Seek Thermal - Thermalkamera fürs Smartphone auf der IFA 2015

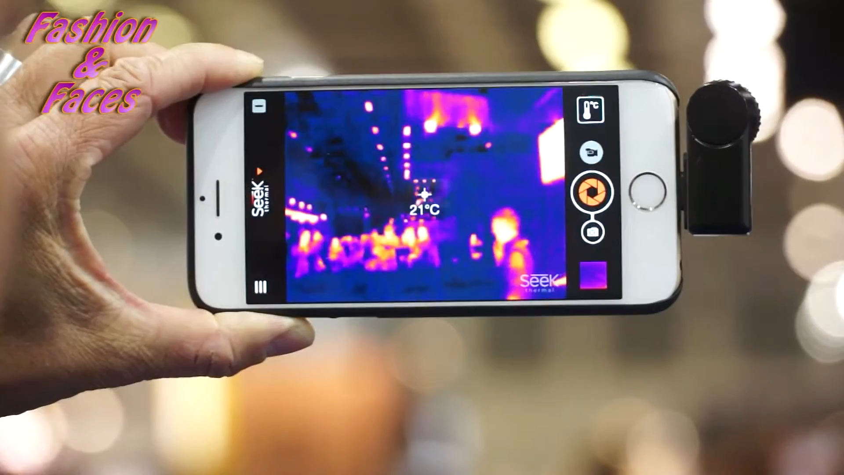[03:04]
On screen: spot 21°C
oder zu finden, die Energie verloren in deinem Haus. Mein Verständnis ist richtig. Es funktioniert day and night. Ja, es funktioniert. Ja, es funktioniert. Thermal Imagen, wenn du, wenn du aufhörst, wenn du aufhörst,